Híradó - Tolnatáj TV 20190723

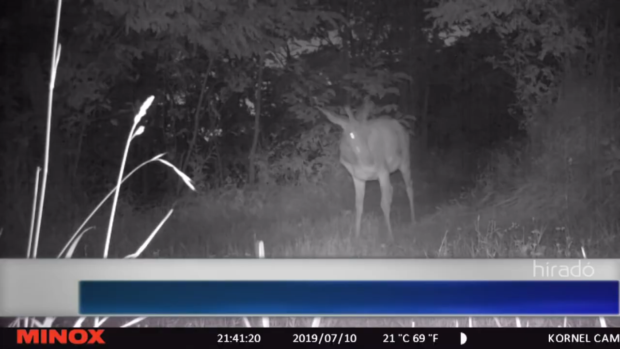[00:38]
Vadveszély. A párzási időszak alatt bárhol megjelenthetnek az őzert.
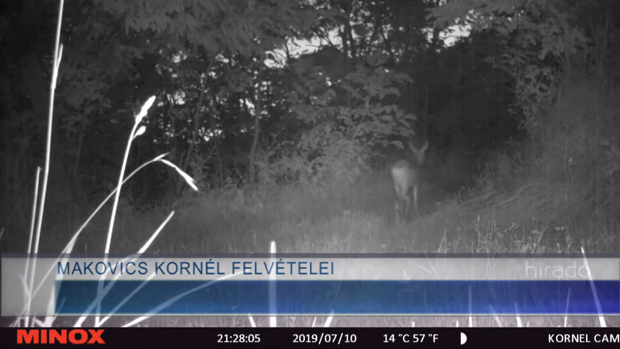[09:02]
Őzek jönnek-mennek a felvételem. Ez nem szokatlan az erdős területek környékén. Ám júliusban nem csak ott lehet a vadak jelenlétére számítani, hanem gyakorlatilag bárhol, akár lakott területen is.
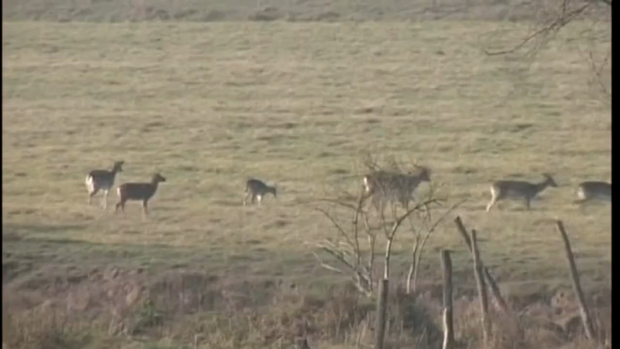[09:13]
Főként azért, mert a vadak területe egyre csökken, de több állat megjelenésére kell számítani július közepétől,
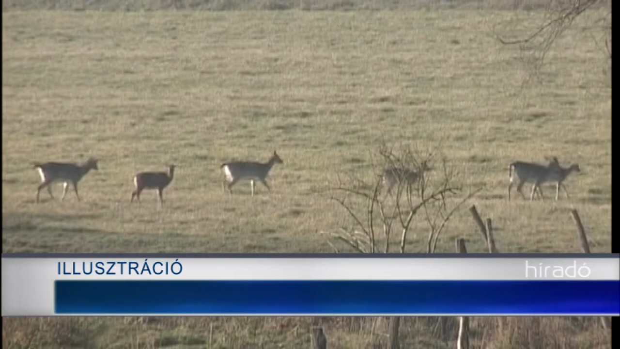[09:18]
augusztus elejéig az őzek náci időszaka miatt is.
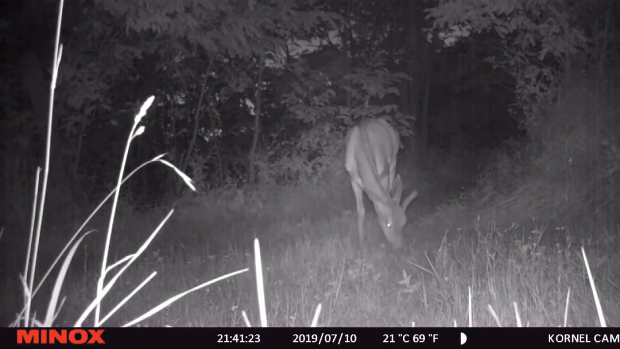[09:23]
Ilyen korabak ösztöntől hajtva keresi a sutát, hívják fel a figyelmet szakemberek.